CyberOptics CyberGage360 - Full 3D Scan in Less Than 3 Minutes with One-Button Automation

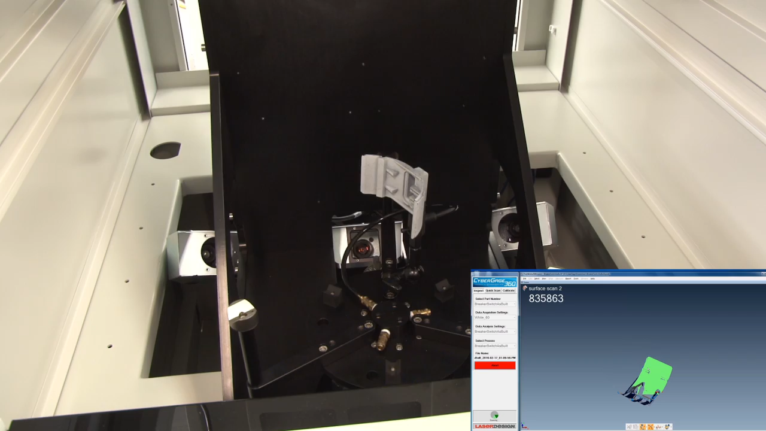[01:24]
The system has been designed to be accurate to 25 microns with literally full complex shape scanning capabilities.
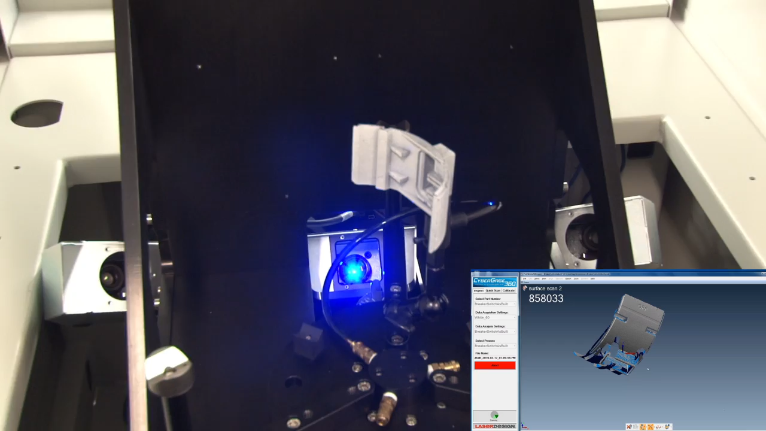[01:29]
So we're scanning from above and from below and we're rotating the part to
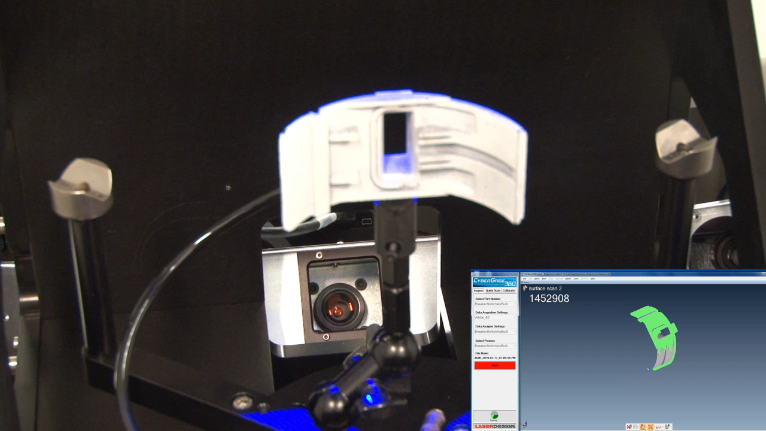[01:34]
completely surround the part with high density point cloud information that's truly accurate you know to the requirements for plastic injection molding,
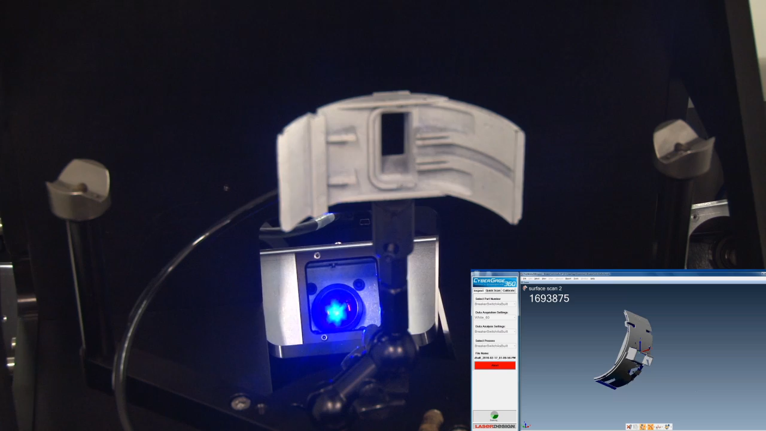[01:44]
for die cast manufacturing machine parts, just about any kind of complex shape manufacturing operations.
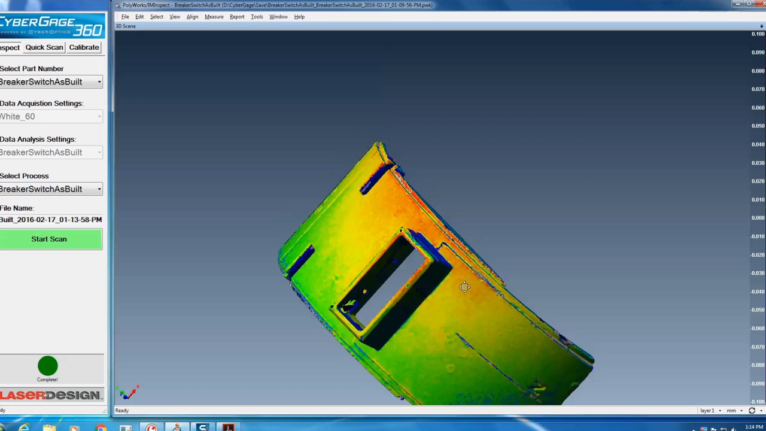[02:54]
with comparison back to CAD along with full GD and T as well as dimensional features being measured all automatically and reported all automatically.